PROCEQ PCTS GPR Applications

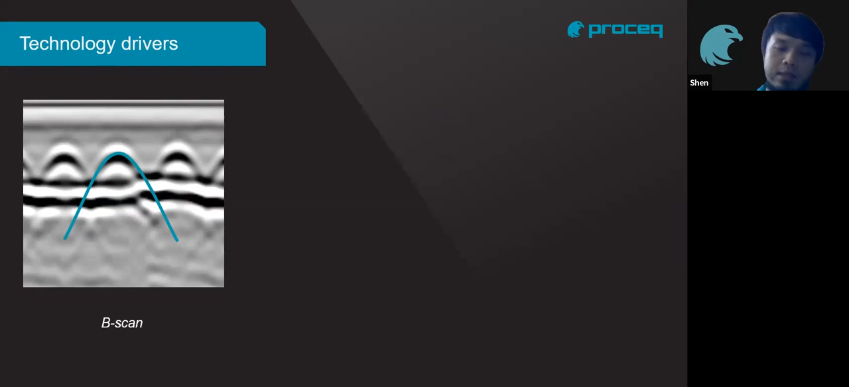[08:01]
It came up with when we collect data, this is the signal and the screen that you see, the data that you see. This is what we call the non-migrated B-scan. And over the years, and with algorithms and softwares that we developed, right,
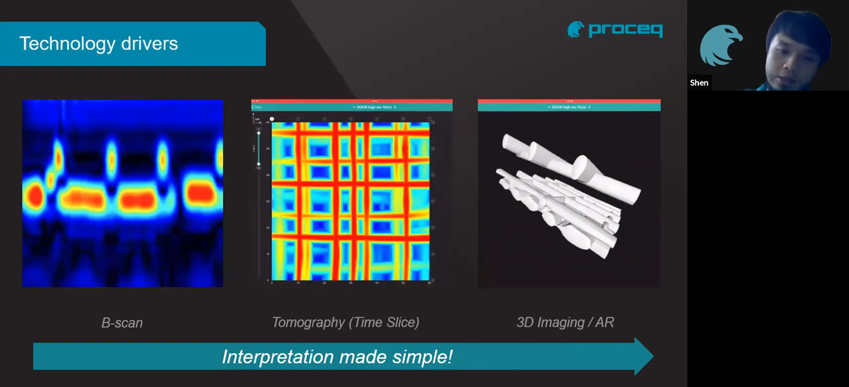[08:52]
So anyone with a GPR can perform a job with maybe 1-2 hours of training.
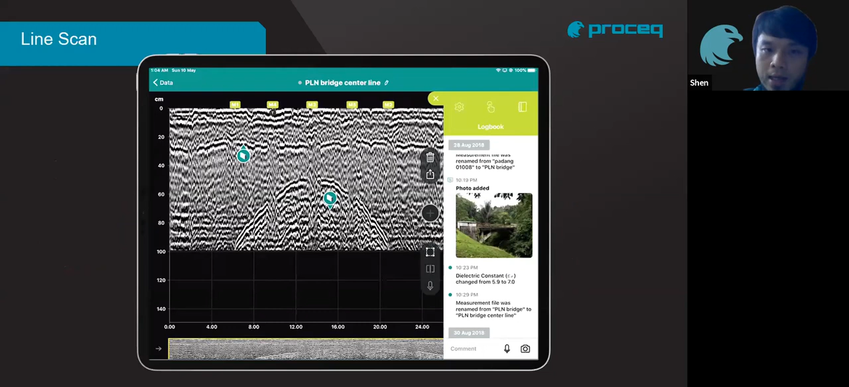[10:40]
So as you can see on the image now, it's actually the non-migrated view. Okay, it's not so clear for maybe some untrained eye, but then look at this. This is the migrated view of the B scan.
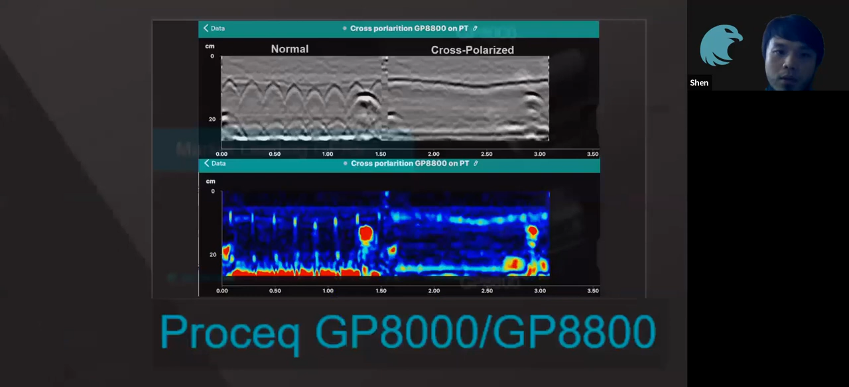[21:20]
Also, you can actually see a little hint of indication of the perpendicular rebar location, right? Okay, so with this, I would like to maybe do a short demo. My colleague Augustine will be sharing with you a live demo to show you a live
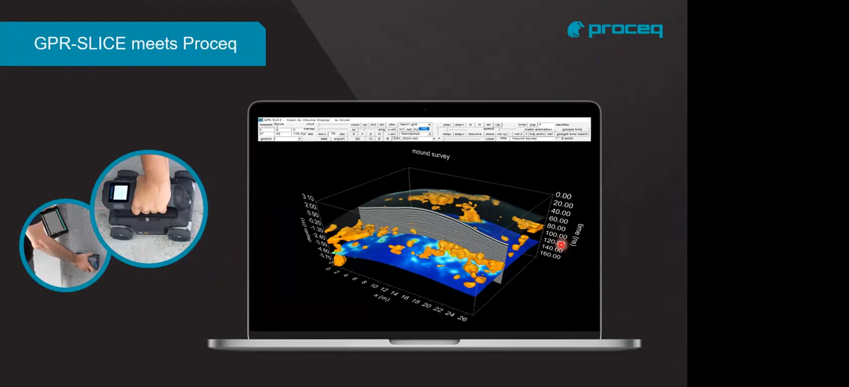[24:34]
So with the GPR slice, you can actually do customization or even editing to suit the scan contour. But you can also have,
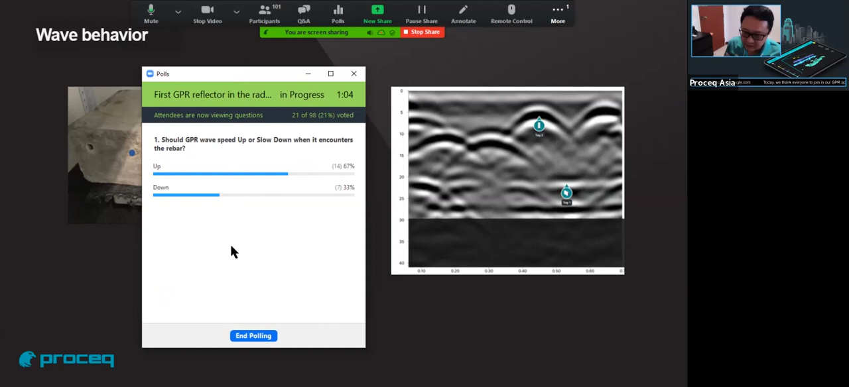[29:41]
Yes, the radar speed will slow down easily. That's because the dielectric constant of the different material will determine the speed of the radar easily. Thank you. So I have a second question for you to answer.
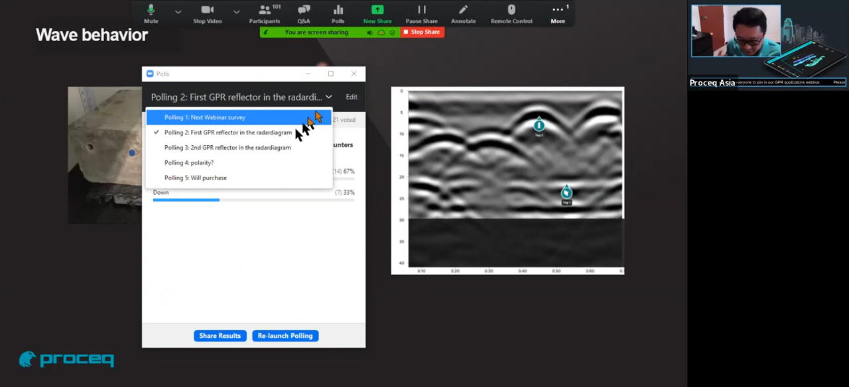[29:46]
So the second question will be, while the radar speed, when scanned in the concrete, right?
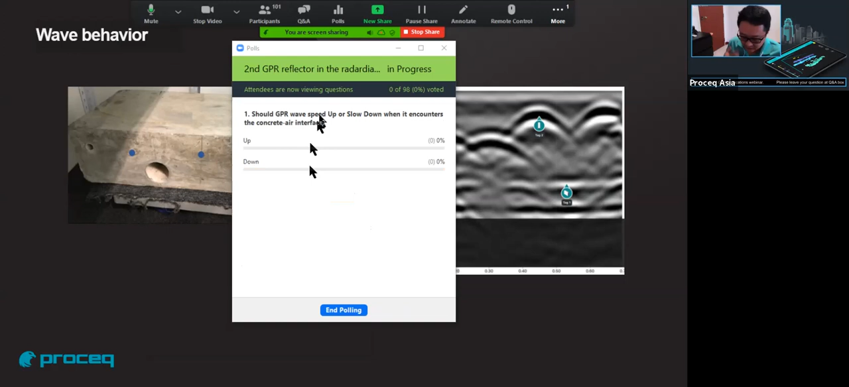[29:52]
So the subsurface of the concrete is the air. So the radar wave will go faster when from the concrete surface to another air surface. Yes, some of you get the right answer. The radar speed will go up.
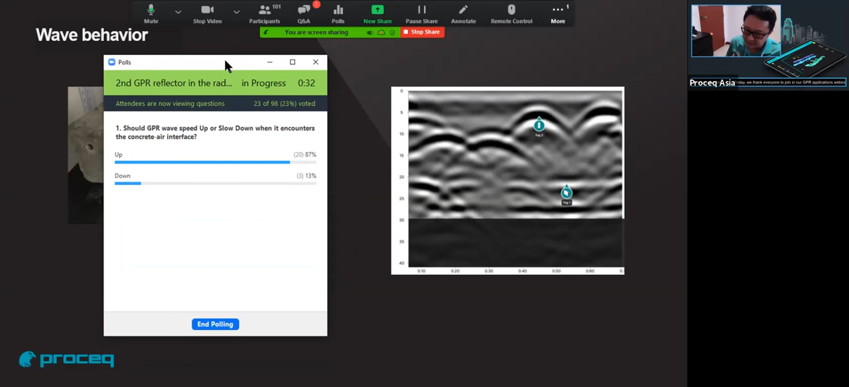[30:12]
It goes too faster.
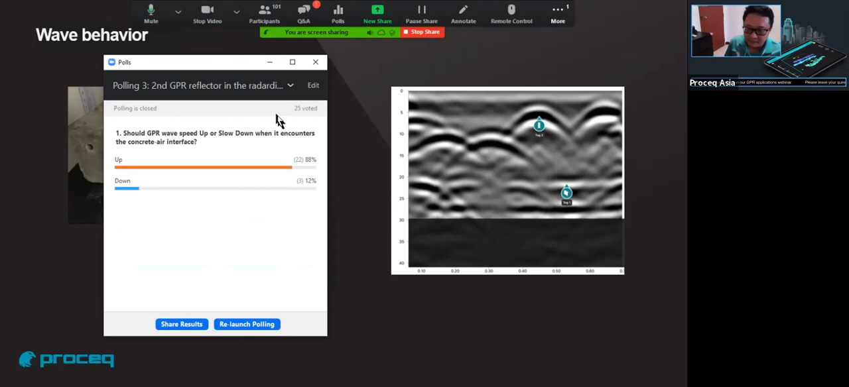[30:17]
So from here, you can see easily some difference from the radar priority.
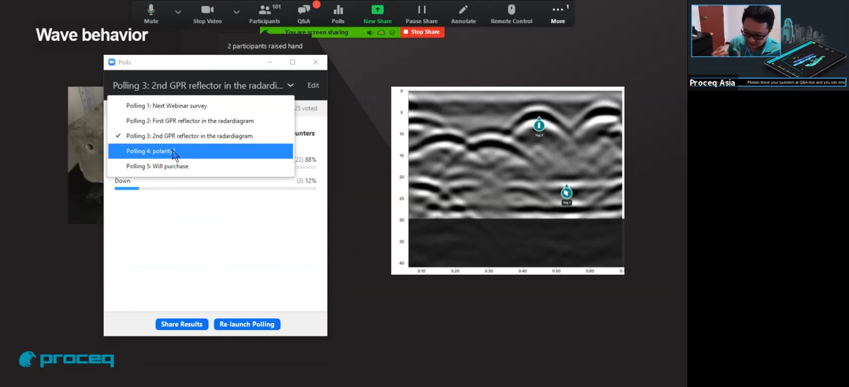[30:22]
For example, when we scan cross over the rebar and scan cross over the hollow pipe,
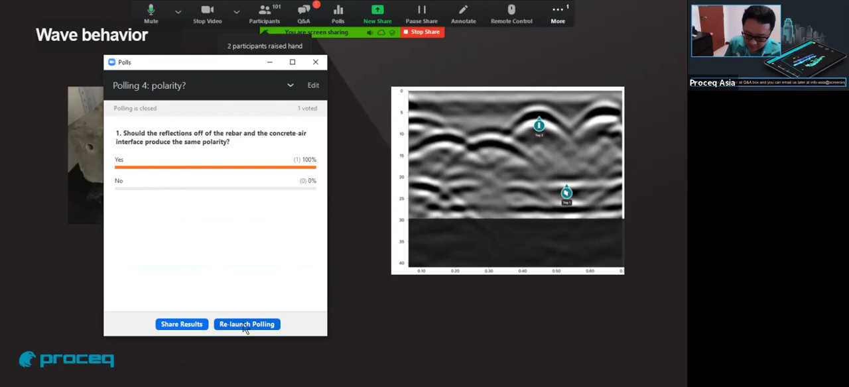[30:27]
right? So from this test result, you can see there's three rebar, one, two, three.
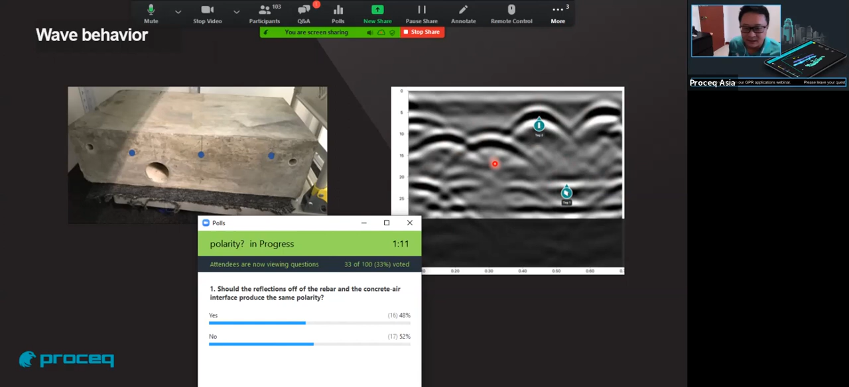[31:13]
So if you see black, white, black, then that's a PROCEQ data represent a non-metallic object. So we can see from this radar raw data, yes, exactly. You can see three rebar and one of the hollow pipe.
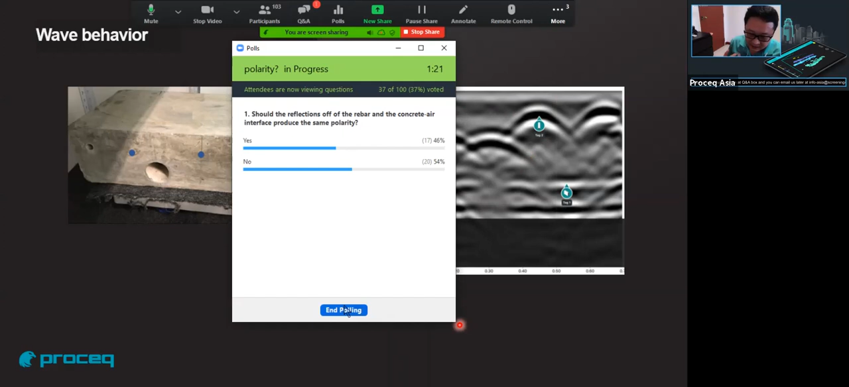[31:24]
So you can see another thing is the hollow pipe and the back wall has the same polarity. So this is just a small interaction with all of you, and some of you already know the result, especially who familiar with our system. So next one, to continue Sun's topic,